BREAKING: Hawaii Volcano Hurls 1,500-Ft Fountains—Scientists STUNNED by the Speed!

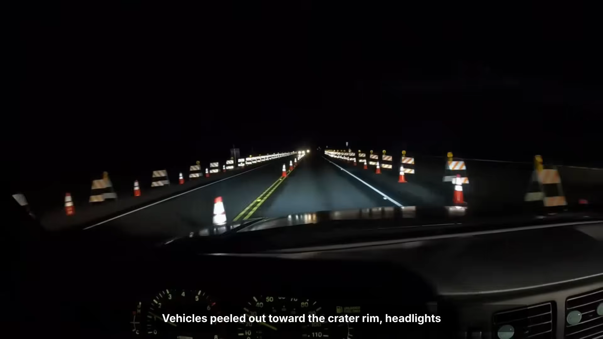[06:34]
Vehicles peeled out toward the crater rim, headlights slashing through the darkness.
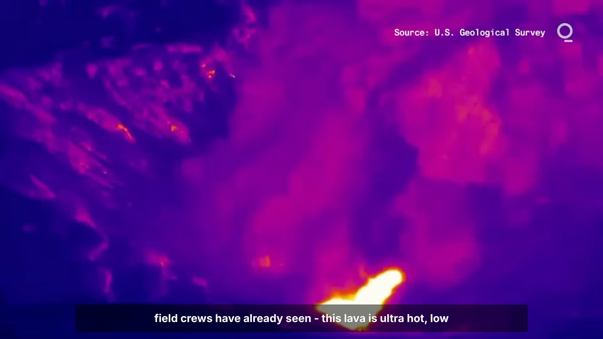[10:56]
This lava is ultra-hot, low in crystals, and able to jet skyward at impossible speeds.
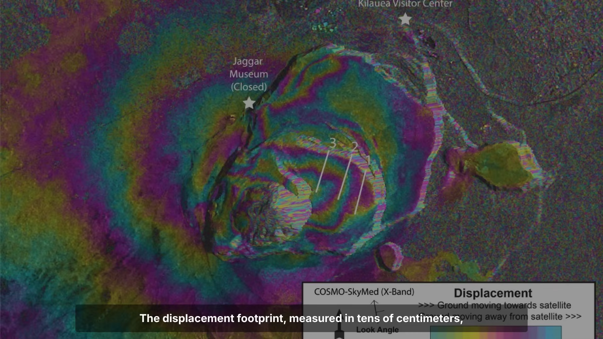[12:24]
The displacement footprint, measured in tens of centimeters, matches the scale of summit deflation logged by tiltmeters and GPS.